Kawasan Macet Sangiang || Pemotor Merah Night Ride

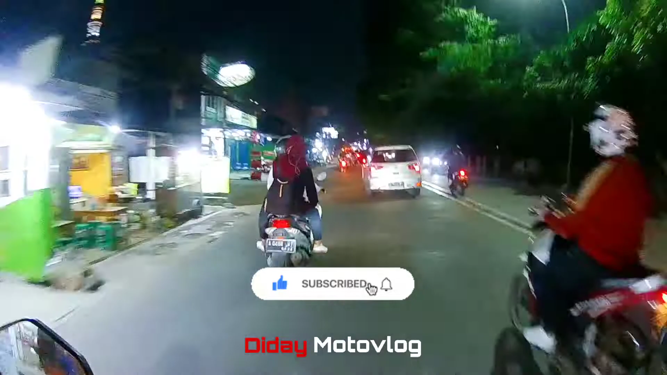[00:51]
Ya kali masih nyicil, mereka mau pada punya cash semua kali ya. Oke teman-teman, ini lagi di Jalan Muhammad Toha, Kota Tangerang, atau biasa dikenal dengan sebutan daerah Sanghyang ini bro. Iya, ini daerah Sanghyang. Di depan ada Rumah Sakit Sari Asih Sanghyang nih, sebelah kiri. Nah, ini daerah sini merupakan salah satu titik kemacetan yang ada di Kota Tangerang.
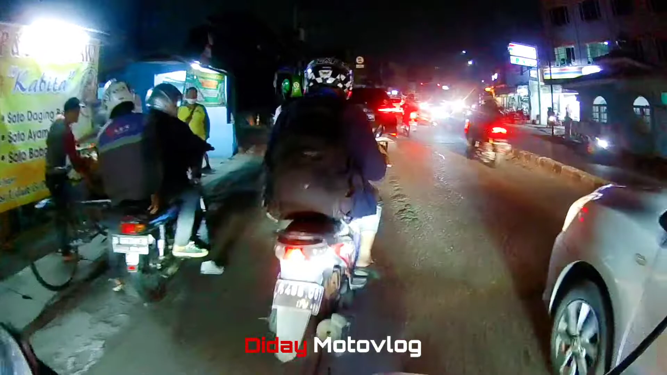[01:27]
Ya, karena ada pertigaan nih. Nah, pertigaan ini biasanya suka macet nih. Tapi alhamdulillah nih, lancar. Kita belok kiri ya bro. Belok kiri. Nah, dengar kan dangdutnya.
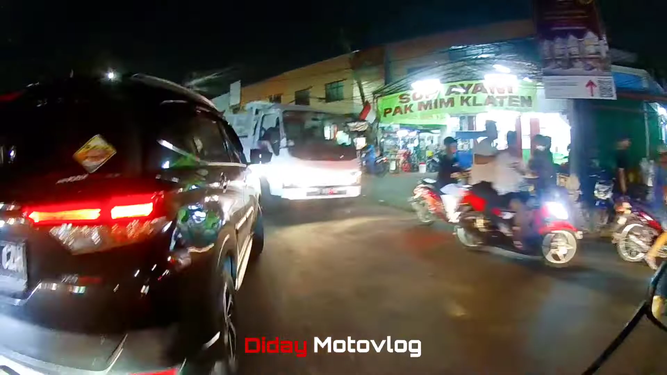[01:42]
Nah, kita belok kiri.
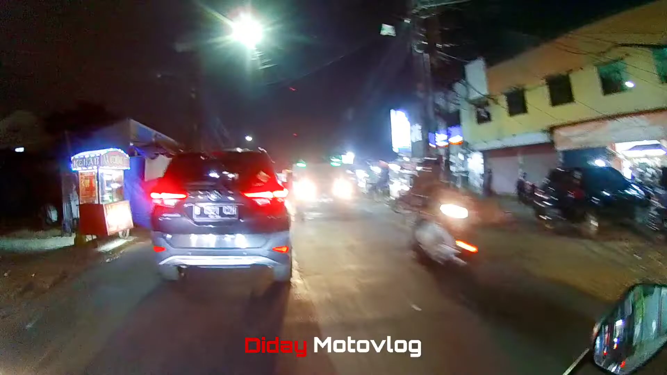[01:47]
Kemudian kalau mau ke Jatiuwung, ke Serang, ke Bitung, ya lurus aja bro. Lurus, nanti tembus-tembus jalan Gatot Subroto. Nah ini kita belok kanan. Ya,
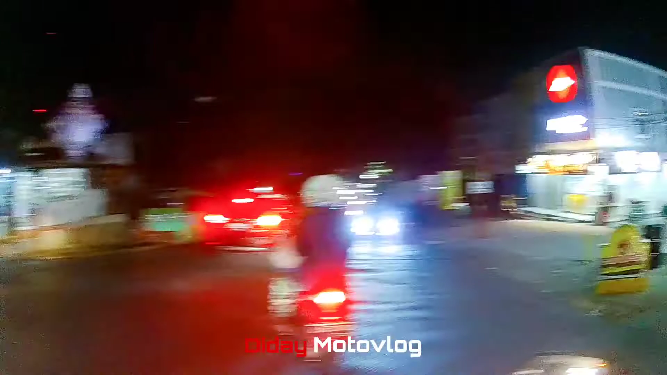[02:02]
ini adalah daerah Regensi 1 Kota Tangerang ya bro. Nah ini sebenarnya masuk kelurahan atau kecamatan Priuk nih, Priuk Kota Tangerang, bukan Tanjung Priuk. Nah, kita lihat suasana malamnya bro. Pulang malam akibat kita tadi mampir sebentar ya bro ya, makan bubur ayam favorit nih.
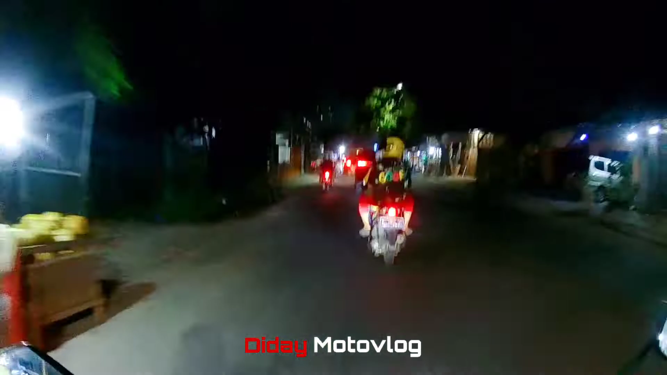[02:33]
Biasa kalau menjelang weekend kita nyempetin diri buat makan bubur ayam.
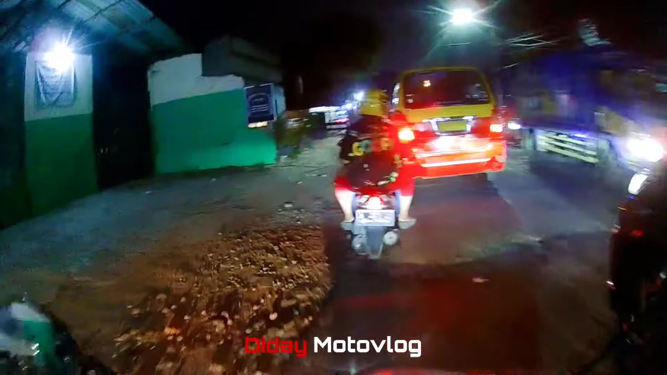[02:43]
Ya, jalanannya agak rusak nih bro. Nah kalau belok kanan ini Tomang, perumahan Grand Tomang ya, bisa keluar lewat sana juga bisa, atau masuk dari sana juga bisa. Oke kita lanjut bro. Ini view saya karena
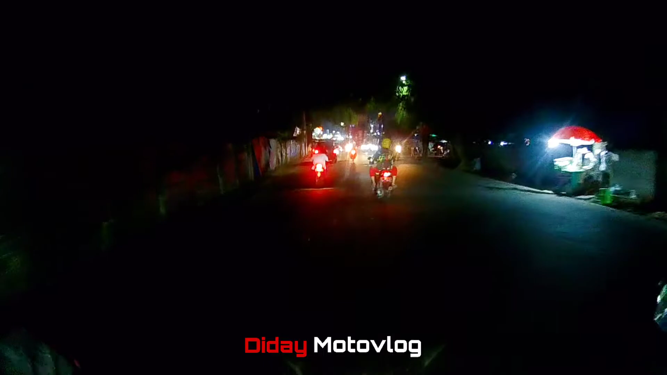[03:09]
baru ganti visor helm ya, pakai helm apa visor yang gelap gitu, riben kalau kata kacamata mah.
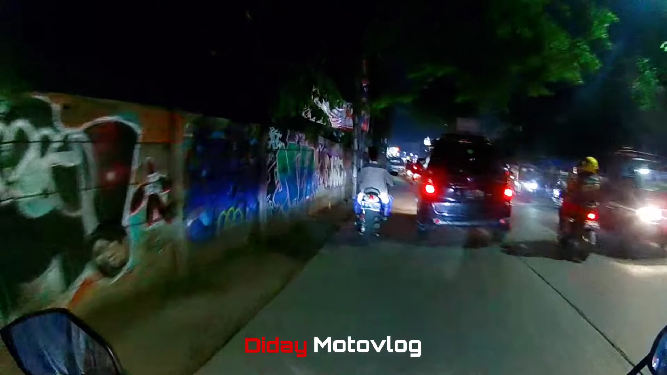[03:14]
Jadi kalau dari dalam nih pandangan saya mah gelap bener ini, bukan gelap bener ya, kayak udah malam banget gitu. Nah nih bro, di sini di Regensi 1 nih banyak jajanan nih bro, banyak kulineran, cemilan-cemilan enak ya bro.
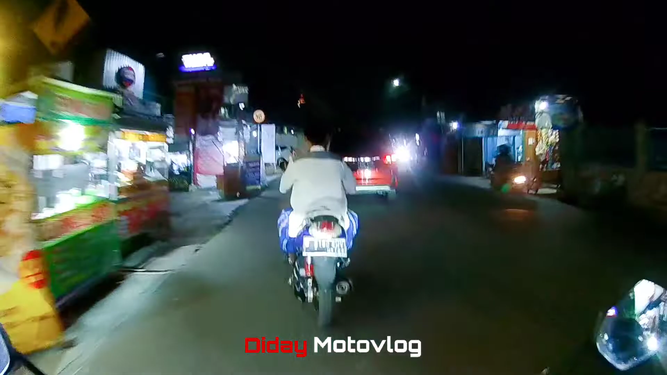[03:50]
Regensi 1 banyak komplek ya, bukan banyak, ada beberapa komplek ya, kayak Villa Tangerang Indah,
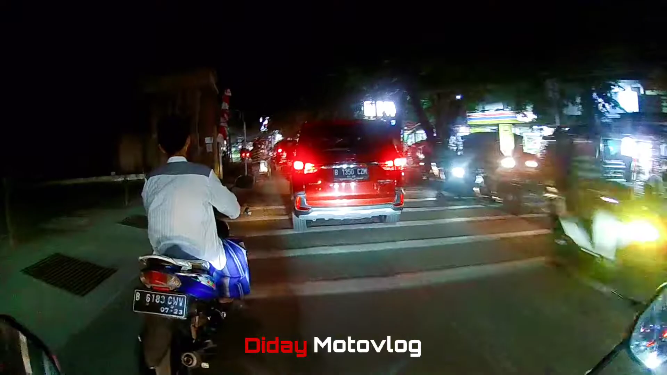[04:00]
terus saya juga lupa ya kenapa dulu di kenapa ini dikasih nama Jalan Regensi 1.
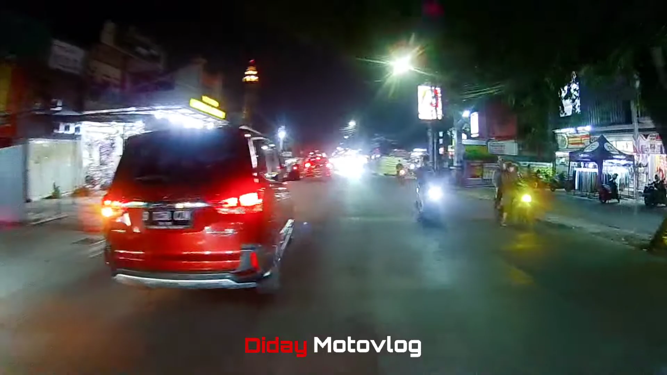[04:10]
Mungkin dulu namanya nih Regensi 1 ya nama perumahannya. Nah, ini ada masjid terbesar nih di daerah sini nih.
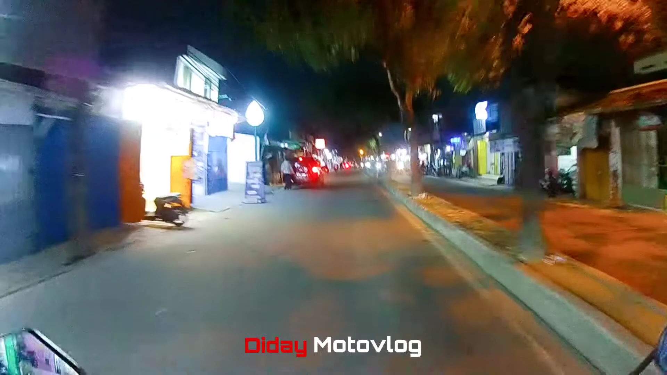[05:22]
Ya, ini menjelang batas dari Jalan Regensi 1 ya.
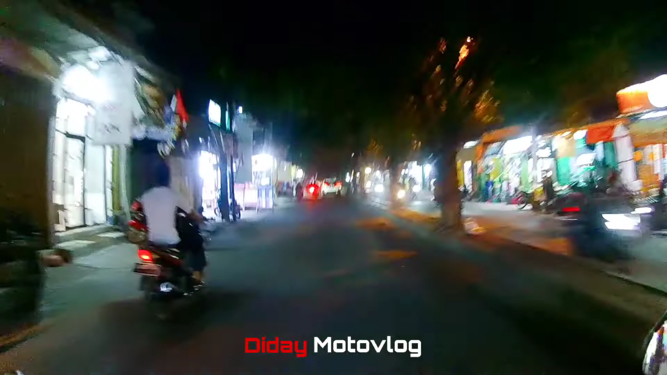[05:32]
Batasnya adalah pasar Regensi 1 ini. Jadi kita masuk lagi, namanya Jalan Wisma Harapan. Nah, ini dia nih Pasar Regensi 1 nih, bro. Malam juga udah ada yang jualan ya, bro. Woi, di sebelah kanan, bro, ada komedi puter, bro, pasar malam.
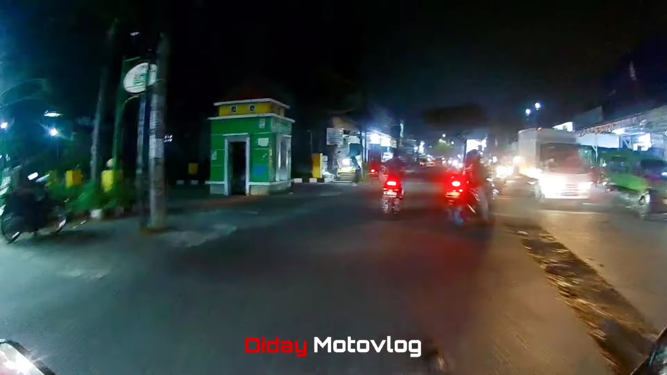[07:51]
Di sebelah kanan Total Persada Raya. Oke, sepertinya kita cukupkan dulu ya video night ride-an. Jarang-jarang saya buat video malam. Ya, nanti kita tutup di perbatasan antara Kota Tangerang dengan Kabupaten Tangerang.